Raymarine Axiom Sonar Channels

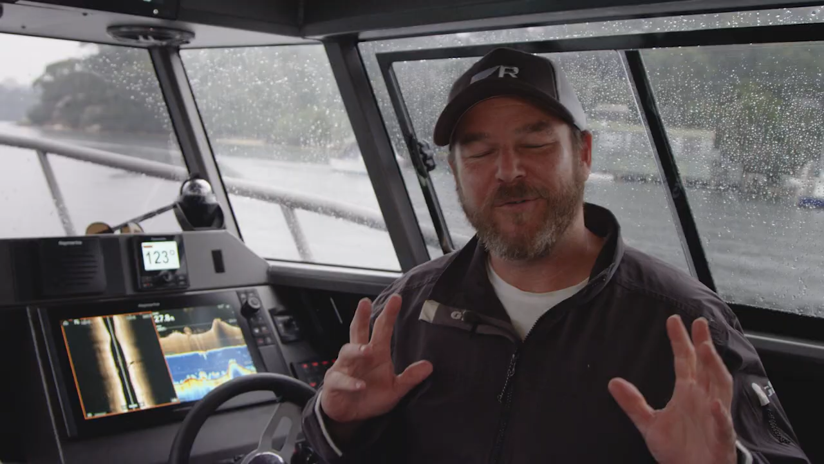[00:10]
Raymarine offers a wide array of sonar technologies for all types of boating and fishing. To get the most out of your Raymarine unit we suggest you use four different types of sonar.
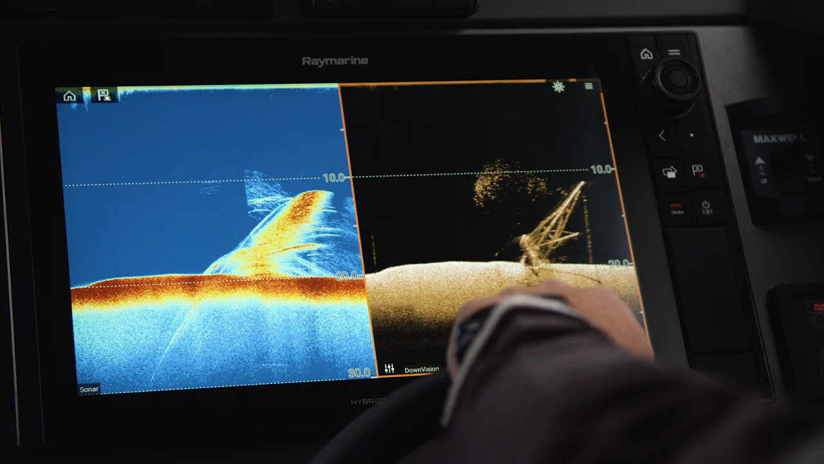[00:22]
Traditional sonar, down vision, side vision and also real vision 3D.
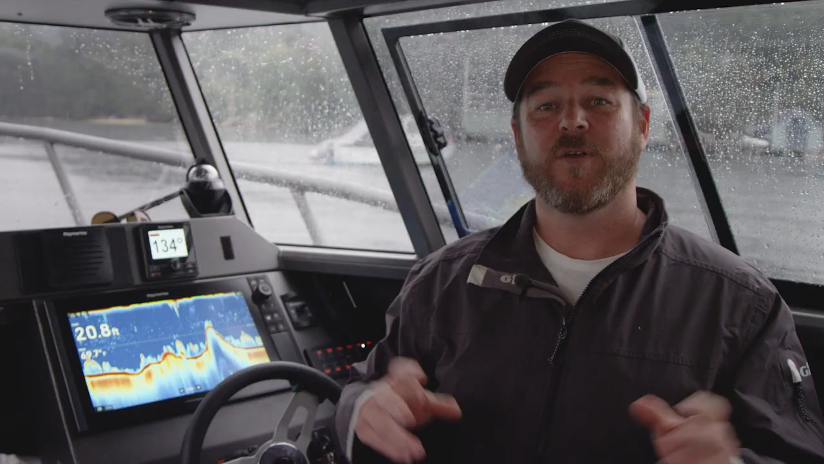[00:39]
On screen: depth 20.8 ft
Sonar is the traditional view that most people would be used to.
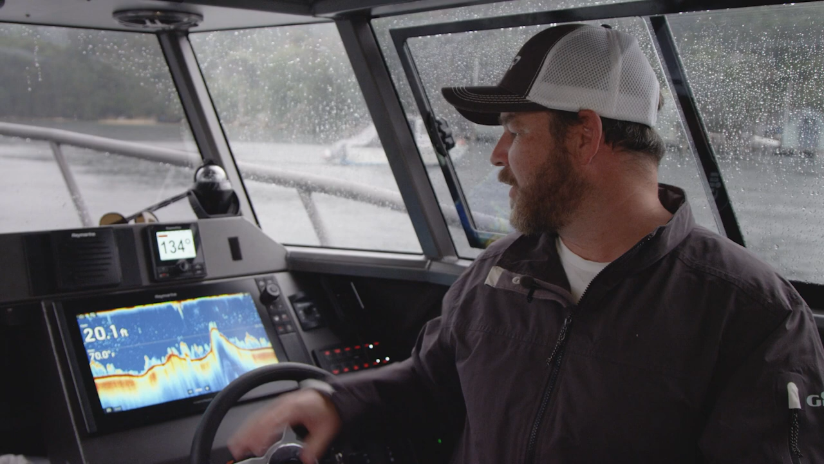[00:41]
On screen: depth 20.1 ft
It's excellent for identifying individual targets and also looking for
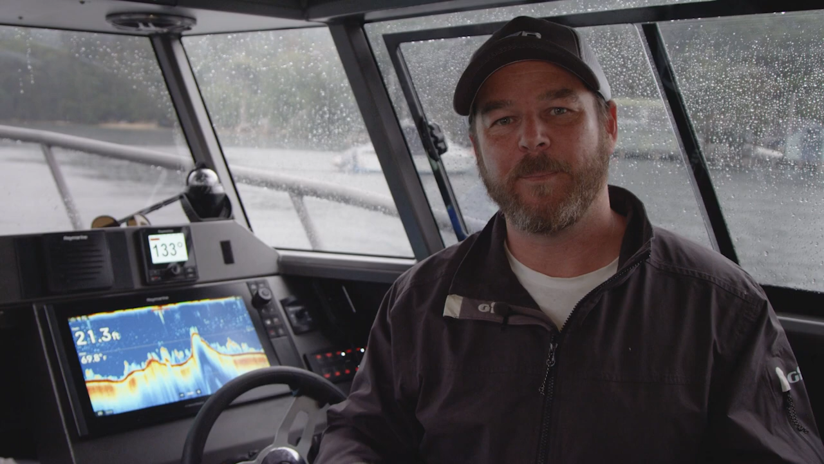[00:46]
bait when you're fishing a particular reef or a certain bit of structure. Looking at it through traditional sonar it still remains the best technology for seeing fish targets. Here we can see the telltale sonar arches that indicate fish are present but there is definitely more going on here.
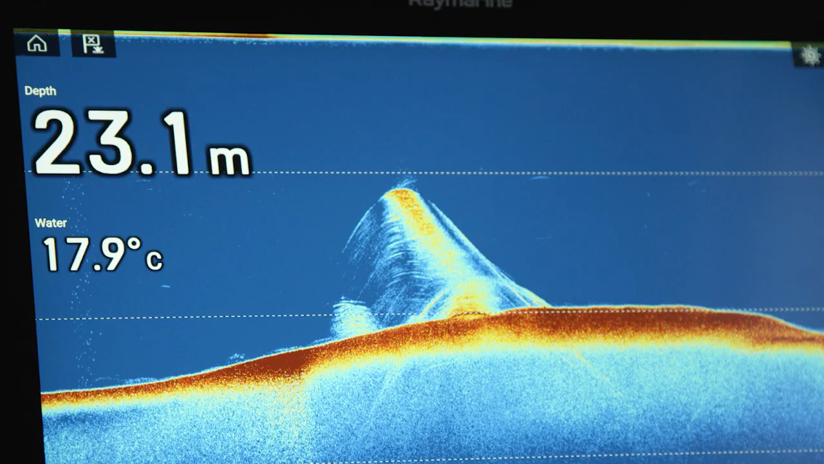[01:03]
On screen: depth 23.1 m, water 17.9°C
This target is achieved using chirp technology which gives a great target separation and a very crisp and clear image.
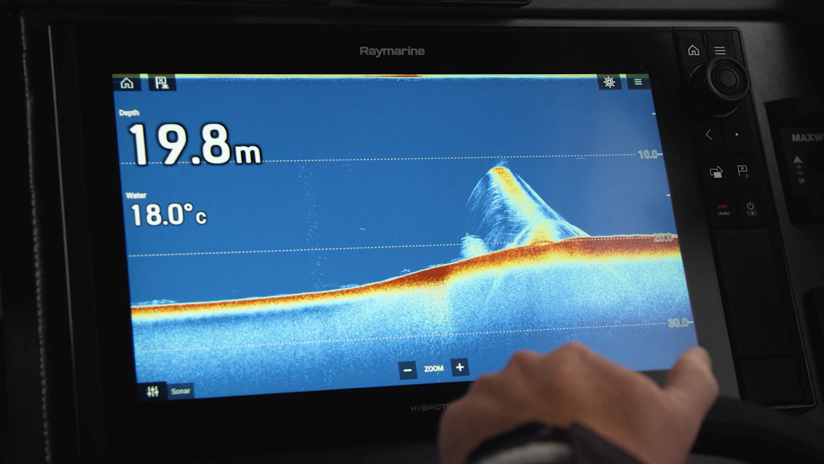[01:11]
On screen: depth 19.8 m, water 18.0°C
We can also see a lot of other activity. what is it? Is it structure or a large amount of fish or is it both? Using traditional sonar we can't be a hundred percent sure exactly what it is.
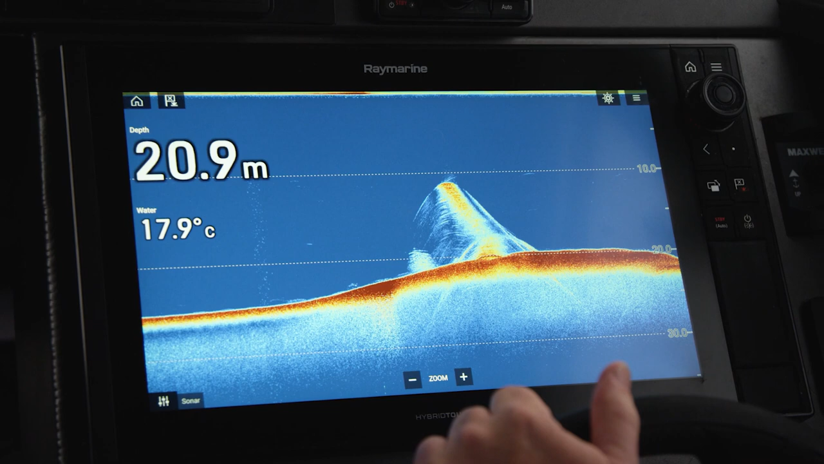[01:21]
On screen: depth 20.9 m, water 17.9°C
This is where down vision becomes an advantage.
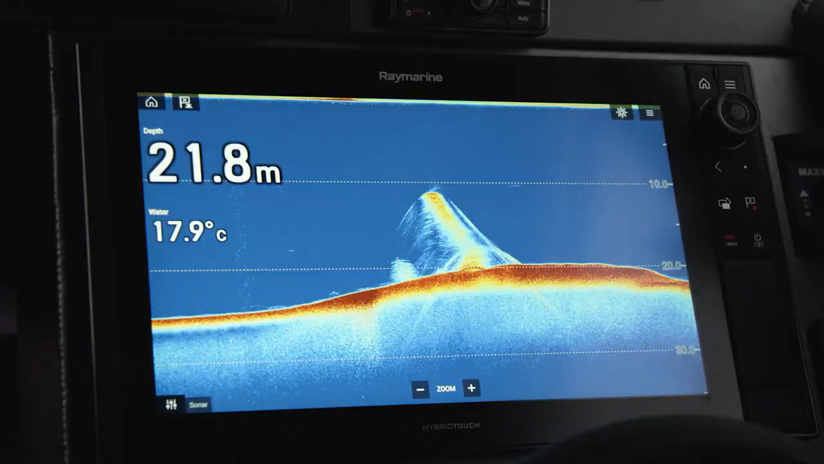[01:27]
On screen: depth 21.8 m, water 17.9°C
Looking at the same area of water but using a different frequency we can render a different view of the bottom. Raymarine's down vision gives you lifelike vision of the bottom. It's excellent in and around structure and can help you identify fish holding in and around those locations.
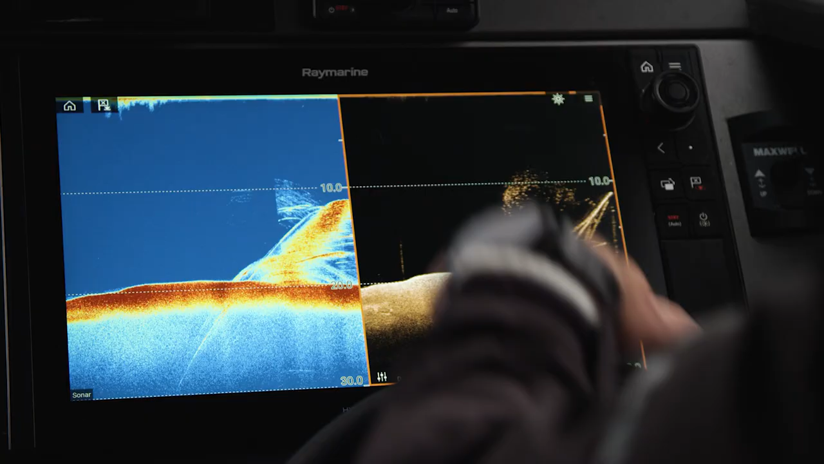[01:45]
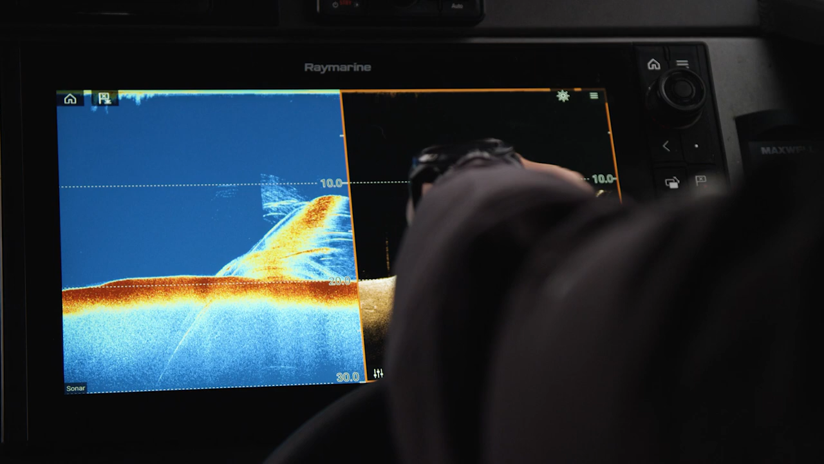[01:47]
It does a superb job in defining structure and in this case you can see that that big mark near the bottom was actually a yacht lying on its side.
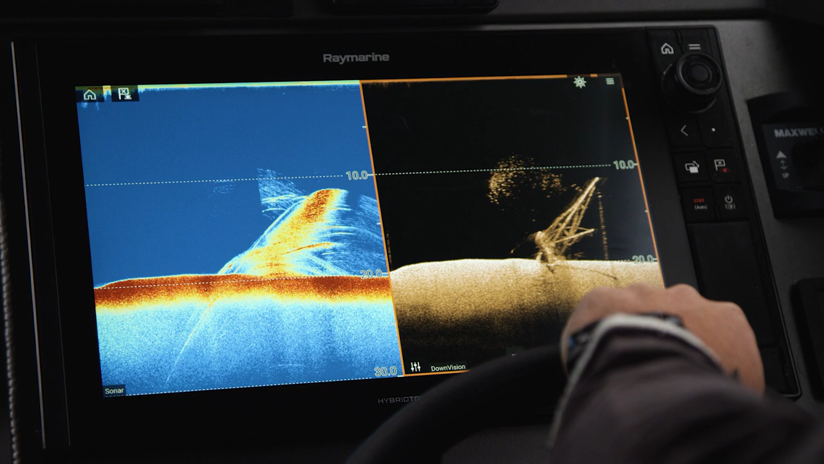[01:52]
So with traditional sonar we didn't know exactly
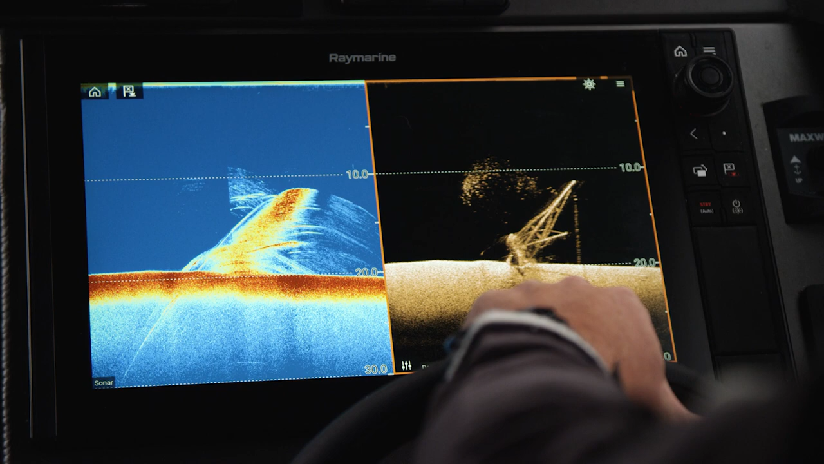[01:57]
what we were looking at but combining it with down vision we can very clearly see it's
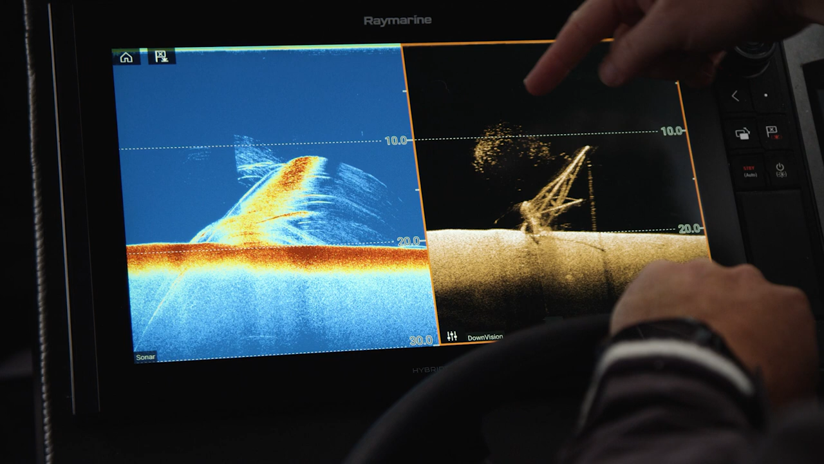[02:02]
a sunken yacht and a school of fish hanging off the top. Down vision is the best method to look for
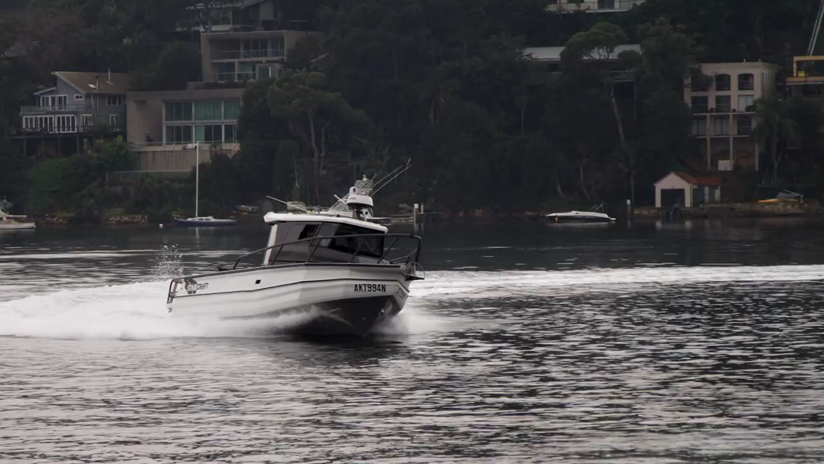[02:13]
structure but what it doesn't show as clearly as a chirp sonar is the fish target.
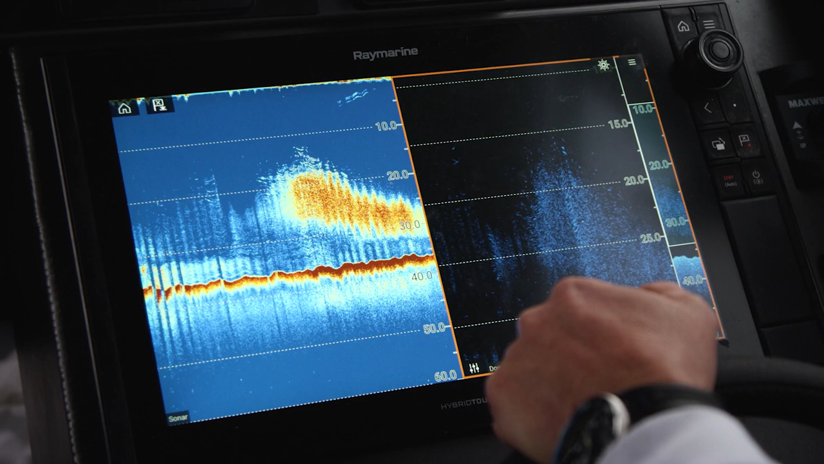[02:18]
Combining both you have the best of both worlds. But where are these structures and fish targets exactly?
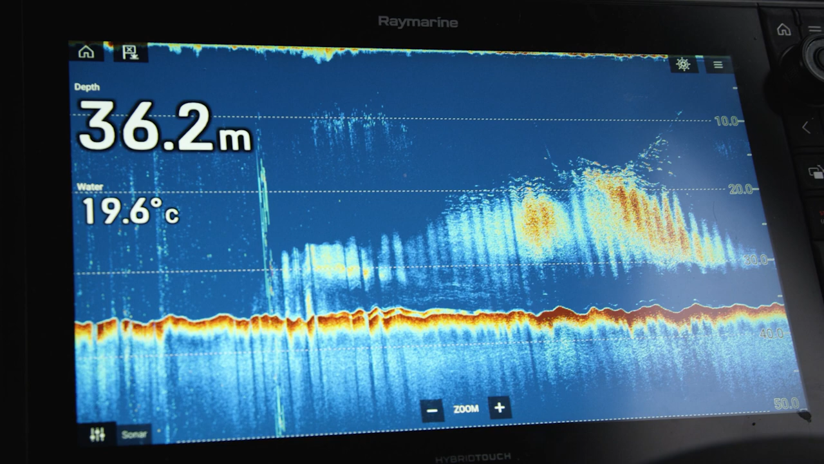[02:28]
On screen: depth 36.2 m, water 19.6°C
Using down vision and chirp you need to be directly over the target that you are looking at.
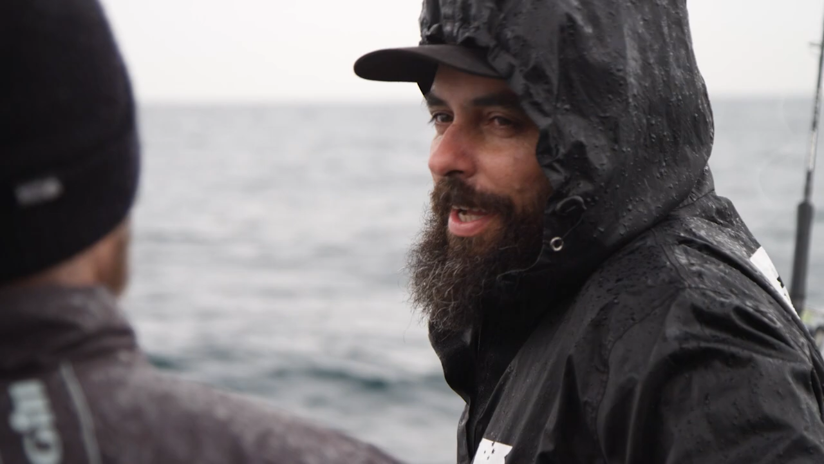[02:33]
And this is where side vision sonar comes into play and allows us to see a slightly different view again.
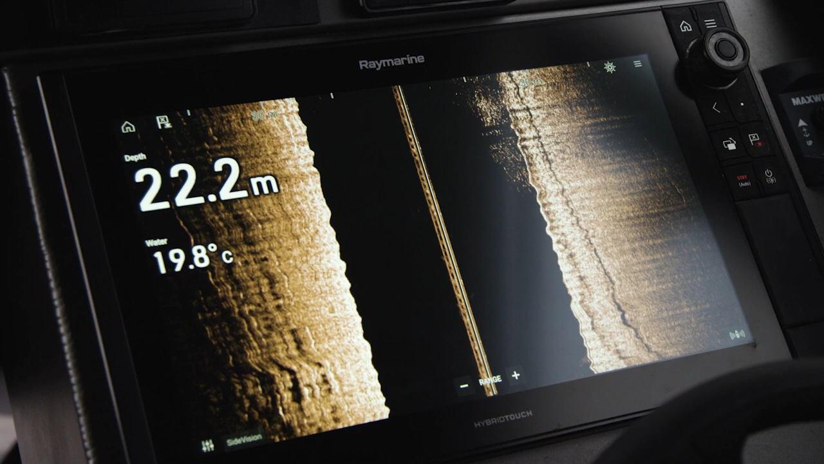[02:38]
On screen: depth 22.2 m, water 19.8°C
Side vision is used to look out to the sides of the boat. It's excellent in any fishing application.